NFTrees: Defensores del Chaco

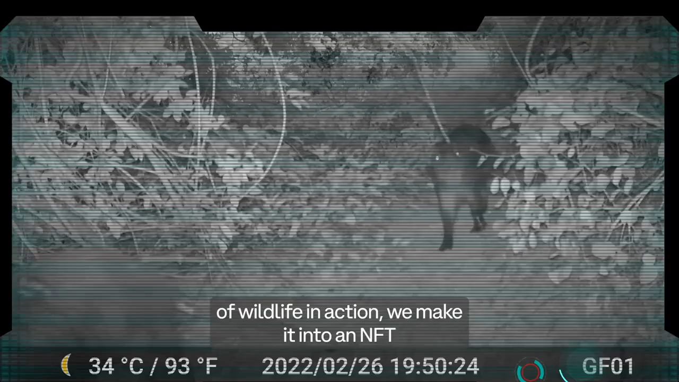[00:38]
We set up all these different trap cameras in different places, and whenever we capture some footage of wildlife in action, we make it into an NFT so you can actually know what
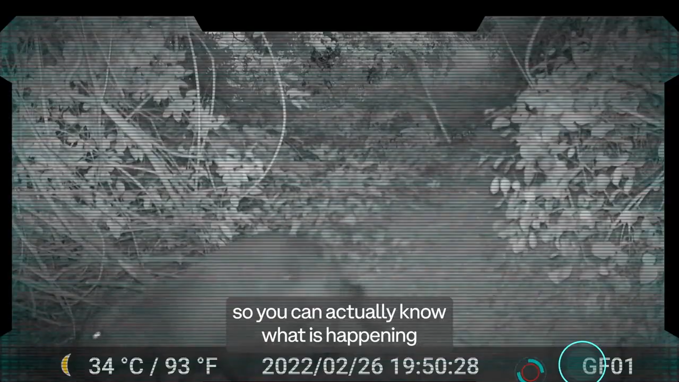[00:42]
is happening in this one area you are helping to protect.